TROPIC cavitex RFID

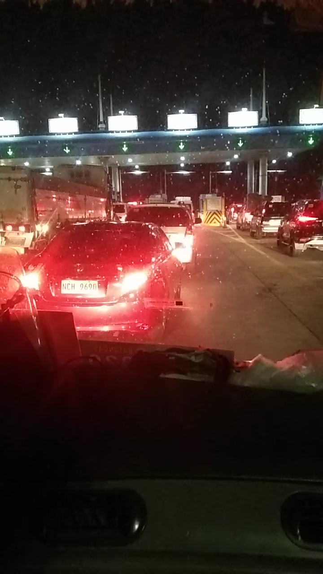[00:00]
yun shoutout ngayon sa Kabitex RFID visit kayo wala yatang bariya dyan cash pa ba to RFID ba to cash visit yan kanina pa kami dito hindi na naangat ano ba RFID panis kayo sa Enlex Kabitex
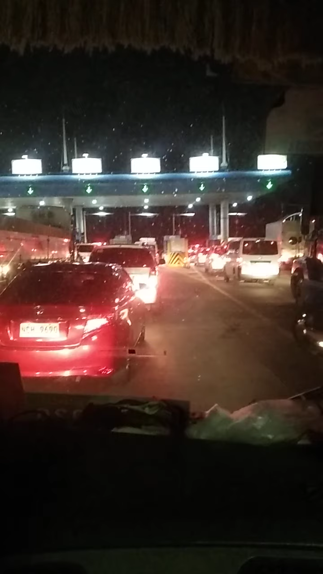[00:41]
hindi na kayo naangat ano ganito na lang palood lang kami ng palood wala din naman kwenta mag cash na lang kayo yung exact toll ganon din naman eh exact toll na lang RFID RFID pa kayo nalalaman buisit kanina nyo oh ngayon lang kami abante mayigit isang minuto kang mag-aantay